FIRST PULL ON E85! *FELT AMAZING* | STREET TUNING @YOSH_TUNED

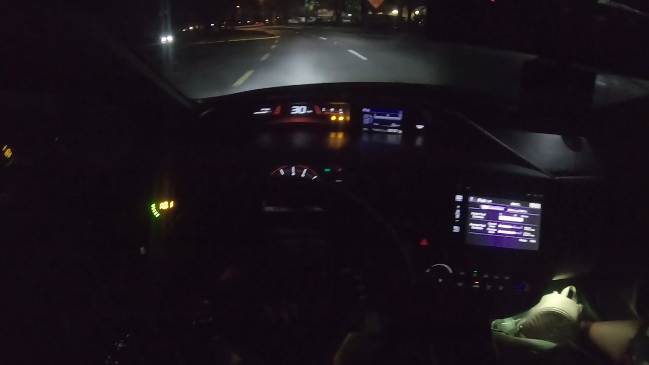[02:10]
So as you guys, I don't know if you guys can see that, but I have 22 miles left in the tank. Need to get that down to zero. Once we get that down to zero, we'll be ready to put some E85 in this bad boy. Luckily, there's an E85 gas station right around this corner. I think it's, what is this? Yeah, it's E85 station around this corner.
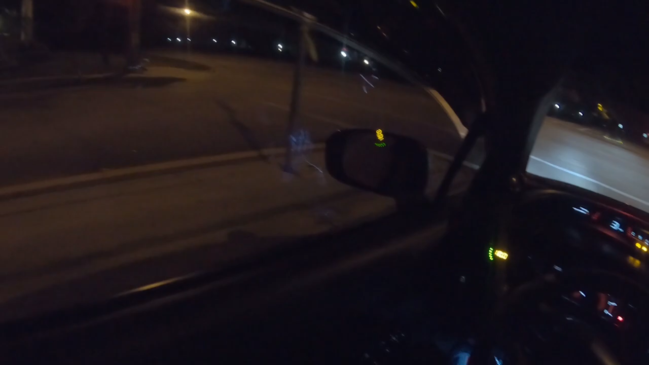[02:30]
So I'ma just keep driving. And keep my eye out on those miles, because I don't want it to get too low.
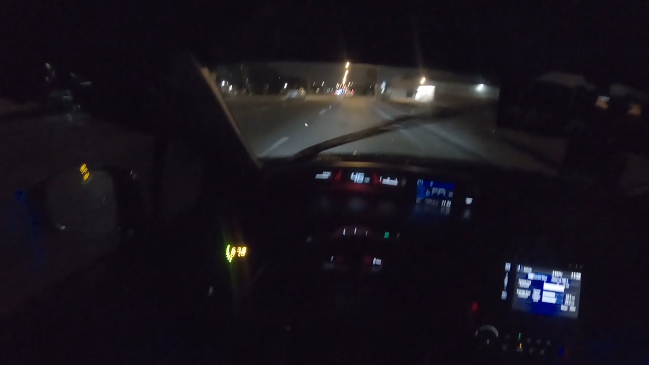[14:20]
Sheesh. That's a lot of damn cops. Hey man, stay right there. Damn, it's a lot of cops. What the hell?
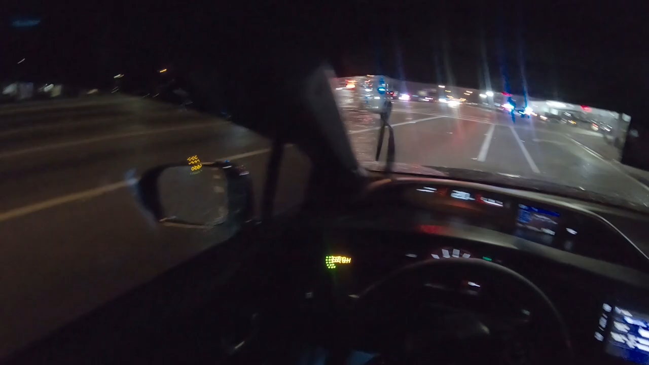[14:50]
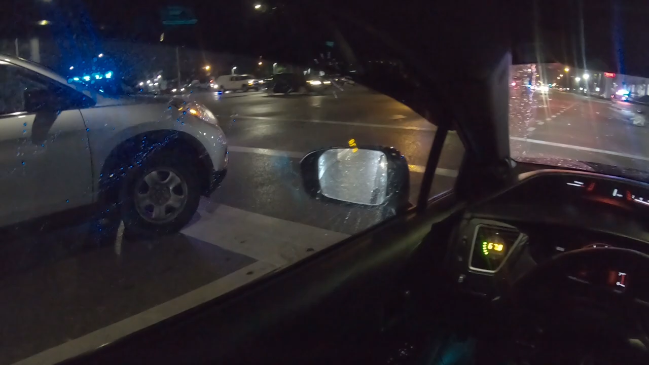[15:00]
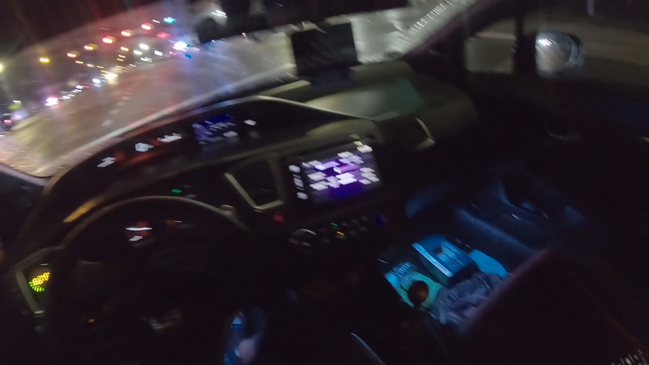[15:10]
about 1, 2. Oh damn, that's a lot of, there's different car crashes. What the hell happened? There's a crash car right there.
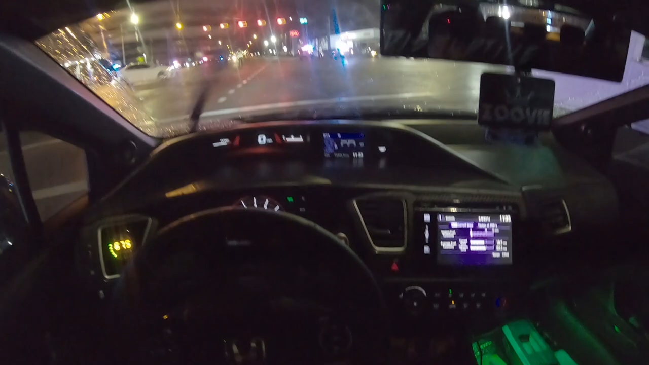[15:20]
There's two over here. Damn. This guy got his phone out. I wonder what the hell happened. He telling us to go this way?